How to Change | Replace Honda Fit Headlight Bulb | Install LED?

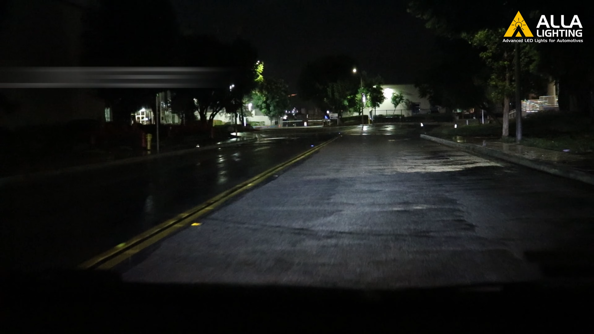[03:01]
You can see how bright the bulbs are even with rain.